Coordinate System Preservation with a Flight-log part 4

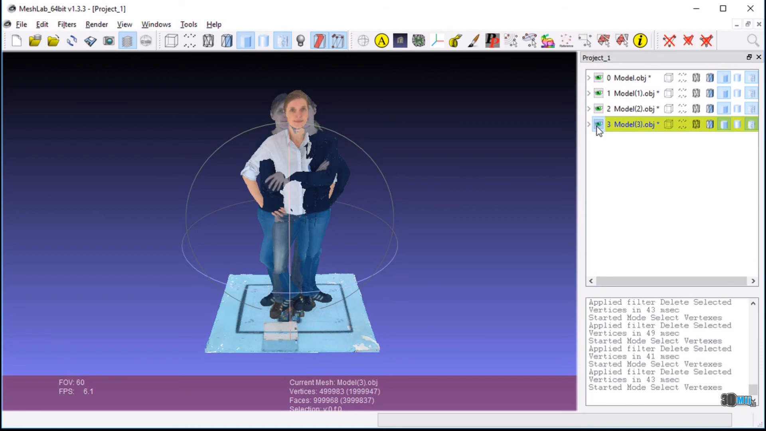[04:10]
Click through models to compare them. All models, created using exported data, correspond to each other.